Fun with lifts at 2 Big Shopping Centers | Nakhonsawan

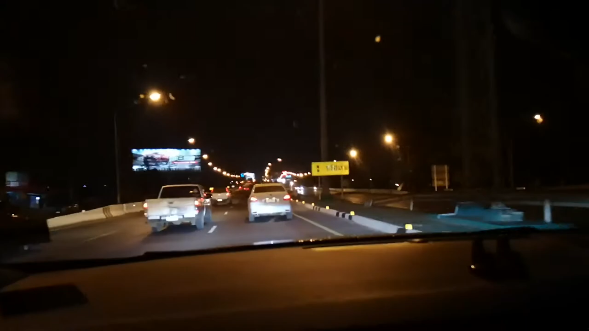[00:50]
And heading off, we're gonna cross a bridge to go into the Nakhonsawan city. This bridge right here in the center is the original Dechadiwong Bridge.
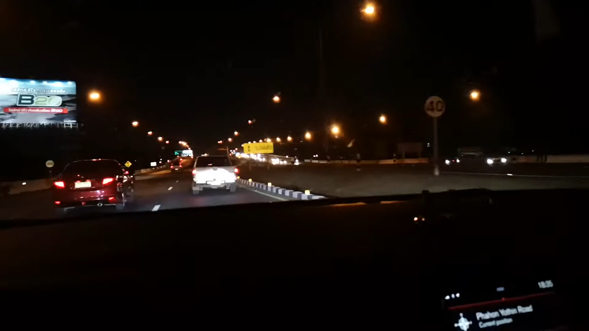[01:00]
This was built in around World War II, which is 80 years now. Now the third lane, this lane here, was previously built about around 3 years, 4 years ago. The original is two lanes.
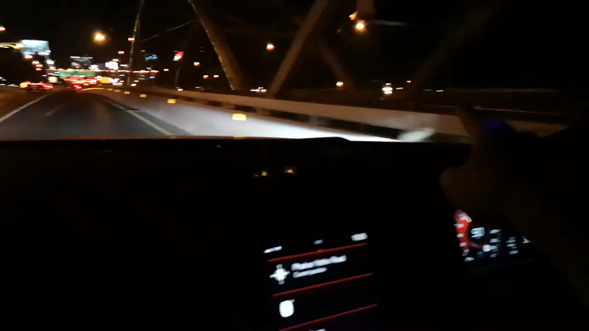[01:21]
Also on the other side, two lanes. Then since there's more cars, they have to put three lanes.
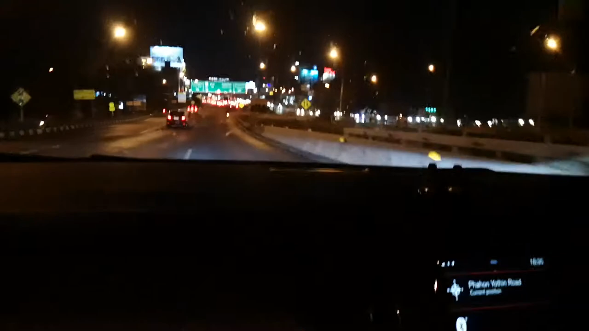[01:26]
It's in the main part of the city. Right here has been renovated a lot. And if you see on the left side, right here, V Square.
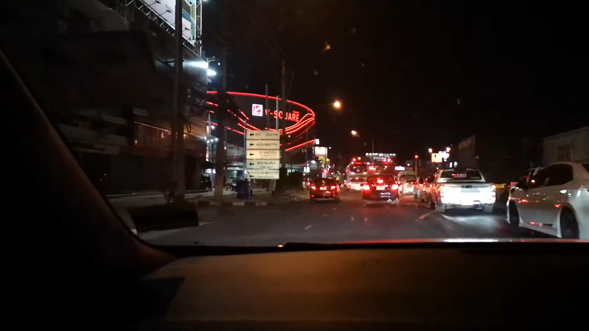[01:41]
Or Big C, which is the original name. Stuck at a red light.
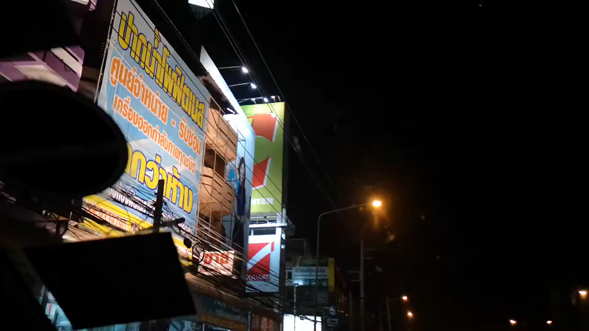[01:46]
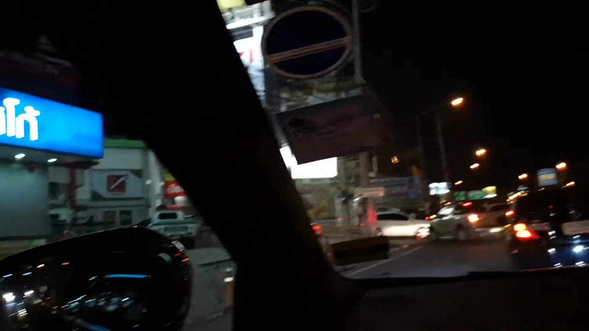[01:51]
So, the one at the front is the renovated, but this has the original.